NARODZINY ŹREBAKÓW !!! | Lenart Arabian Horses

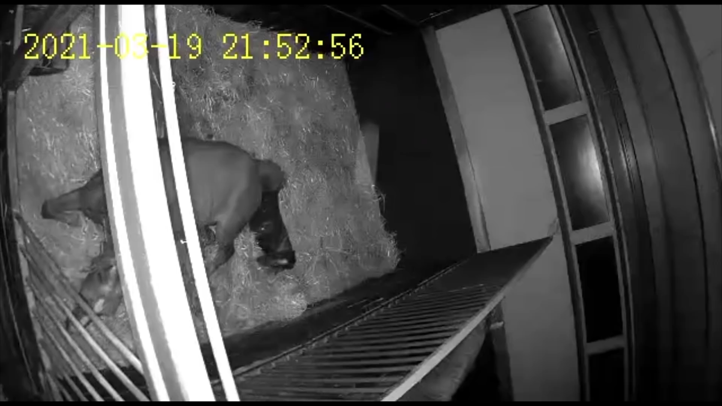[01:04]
Na szczęście już po 21.52 mały przyszedł na świat. Ale nie mógł wydostać się z worka owodniowego, więc szybko pobiegłem do stani, żeby go przerwać, bo mam wrażenie, że inaczej by się udusił.